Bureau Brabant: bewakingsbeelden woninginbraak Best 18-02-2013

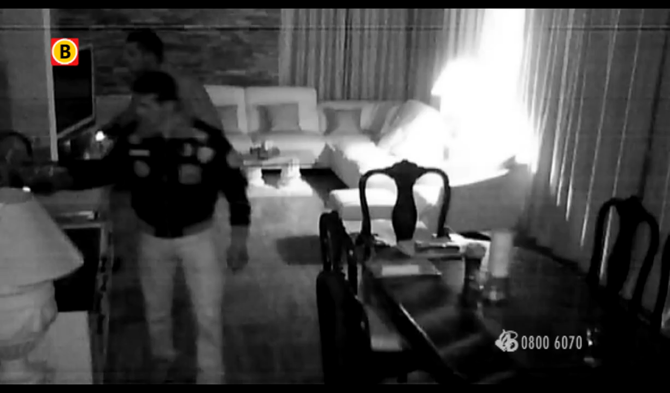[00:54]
De grote vraag is natuurlijk meteen, wie zijn dit? Voor de meeste mensen is dit echt een schrikbeeld. Mannen die je huis leeghalen terwijl je gewoon in je bed ligt.
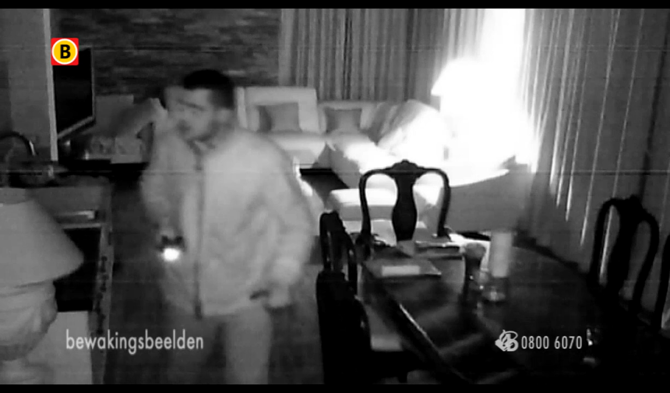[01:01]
En het wordt nog vervelender als je bedenkt dat ze maar liefst 40 minuten in huis aan het rommelen zijn geweest. Het gebeurde allemaal op een vroege maandagochtend in februari. Het is iets na vijf uur. En maar één verdieping hoger ligt iedereen in een diepe slaap. Niemand heeft de inbrekers in de gaten. En van alles wordt doorzocht. Lades, kasten, noem maar op. Met de nodige spullen gaan de daders er weer vandoor en laten een raam openstaan.
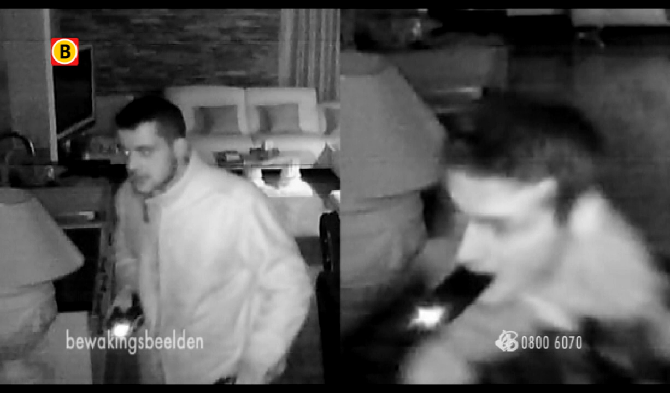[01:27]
Kijk nog even goed, wie zijn dit? En waar kan de politie ze vinden? Als de bewoner beneden komt, merkt hij dat het erg koud is in zijn woonkamer en dat vindt hij vreemd.